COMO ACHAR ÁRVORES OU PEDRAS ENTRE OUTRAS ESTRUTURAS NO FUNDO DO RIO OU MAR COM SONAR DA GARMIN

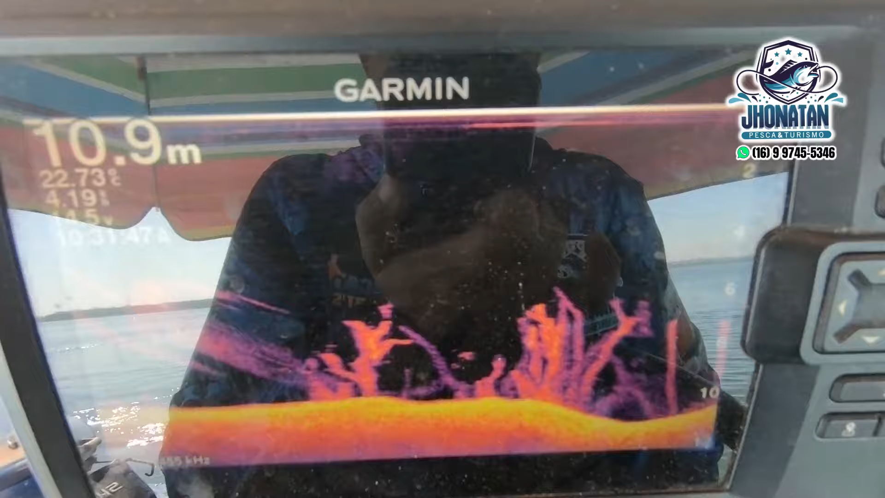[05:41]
On screen: depth 10.9 m
peixe quando tá pegando pega em todo lugar no rio, não é assim não, pessoal, se vocês não acharem pontos como esse que eu tô mostrando pra vocês aqui, ó,
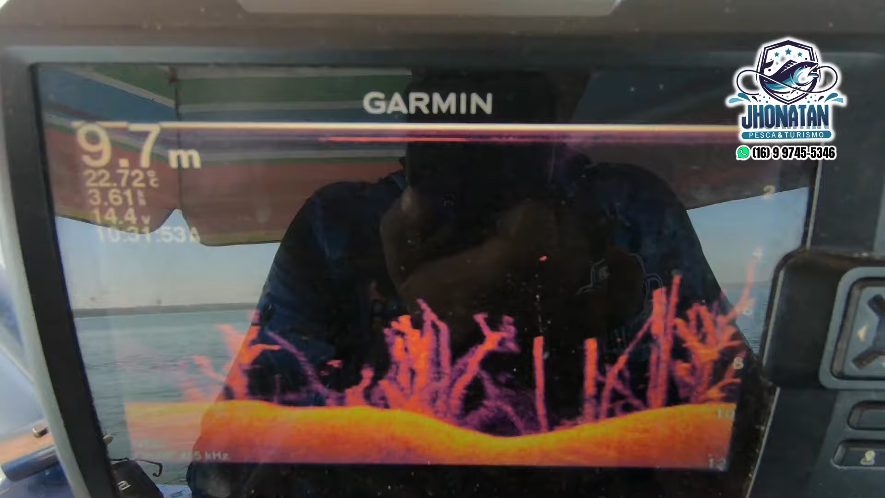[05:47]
On screen: depth 9.7 m, water 22.72°C
não é fácil de pegar peixe, não, isso aqui eu tô mostrando em primeira mão pra vocês, isso aqui é tudo galhada,
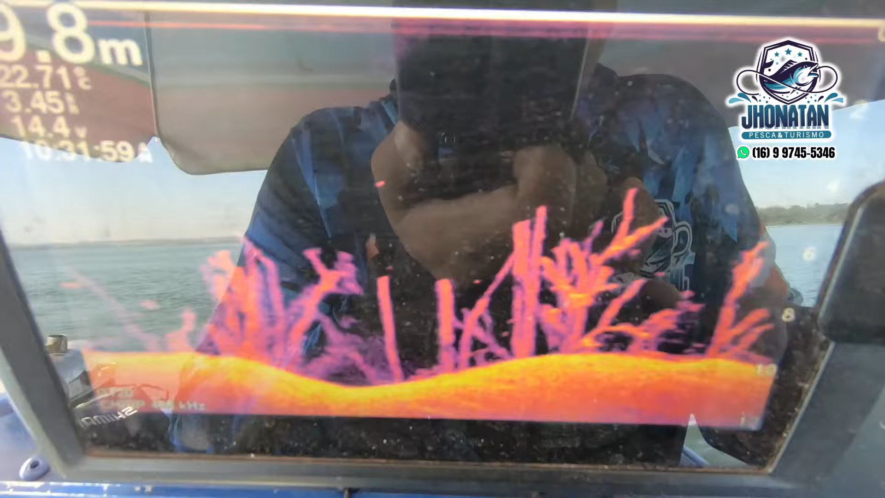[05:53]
escondida, ó, tudo galhada, submersa, olha onde a gente tá aqui, ó,
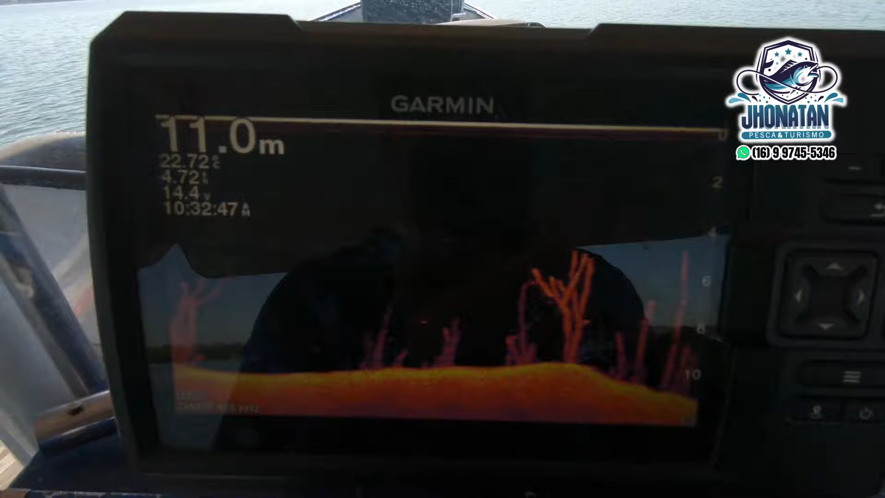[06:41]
On screen: depth 11.0 m
Muitas pessoas pediram pra mim fazer esse vídeo, pessoal, infelizmente eu acabei esquecendo o nome das pessoas, mas tá aí, ó, o vídeo do sistema ClearVoo, que o sistema da Garmin fornece,
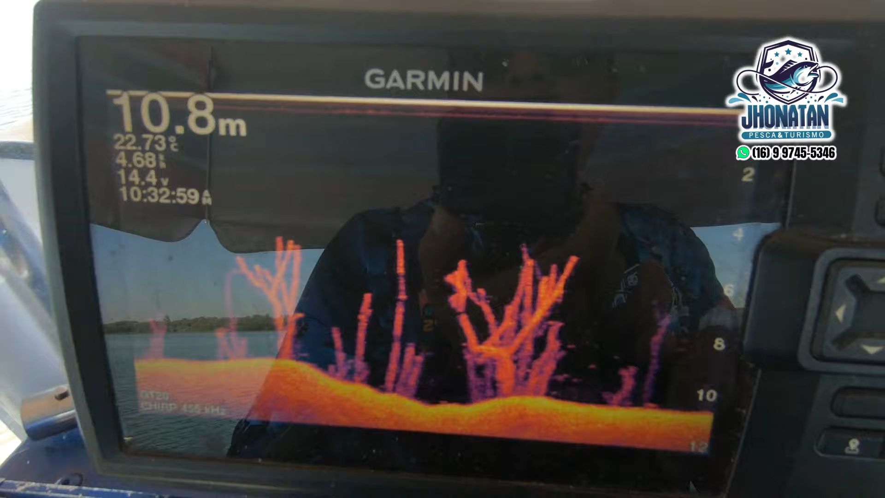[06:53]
On screen: depth 10.8 m, water 22.73°C
muito top, uso esse sistema há muito, muito tempo, apesar que eu sou nativo aqui da minha região,
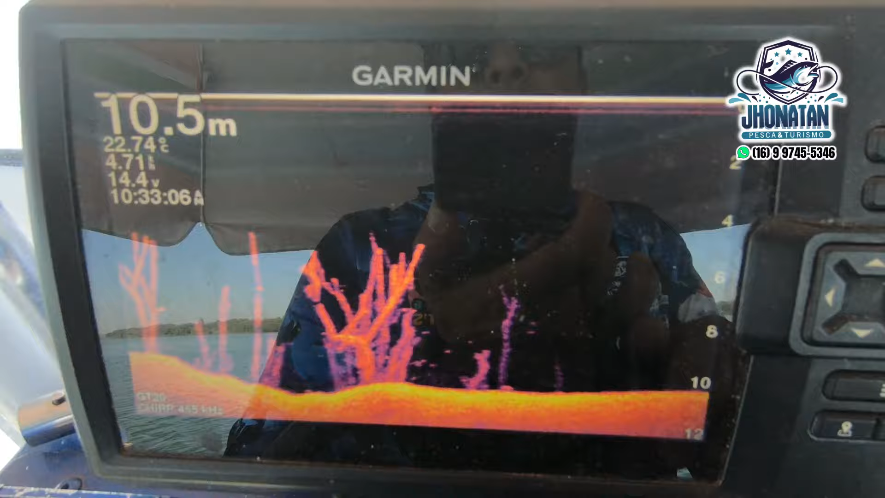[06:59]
On screen: depth 10.5 m, water 22.74°C
né, pessoal, eu nasci, sou nascido em Borborema, então eu conheço muitos pontos, mas o sonar nos auxilia demais,